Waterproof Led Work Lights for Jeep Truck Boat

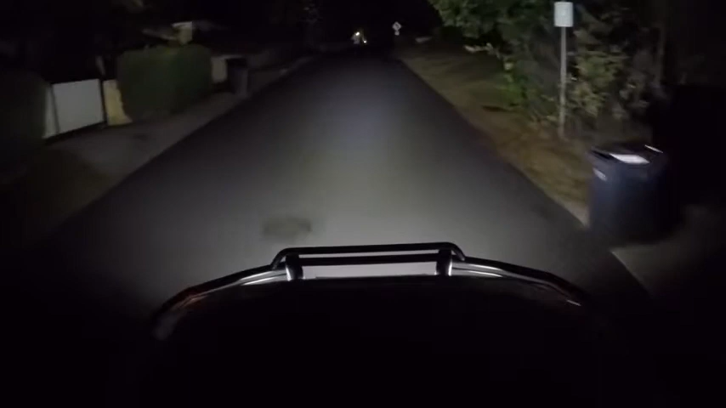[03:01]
that's some bright stuff, I can see everything, it's like high beams.
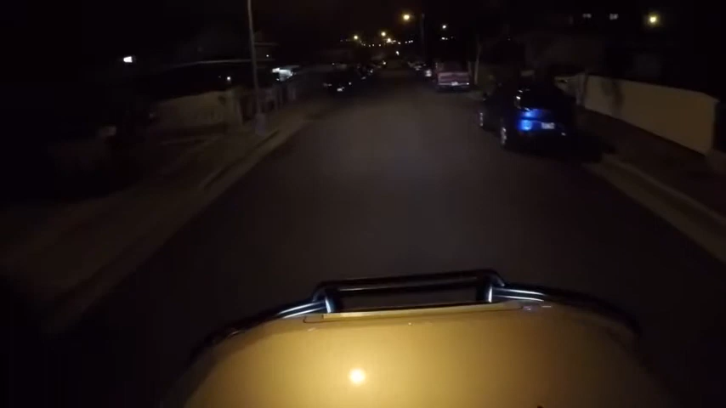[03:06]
And I'm just in a residential area right now with just some street lights, so I'm just going to flip on the fog lights again.
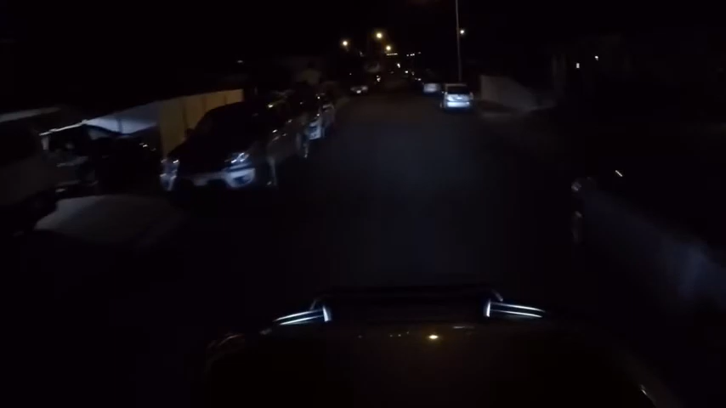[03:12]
And you can see there's some crazy illumination, so it's bright. All right.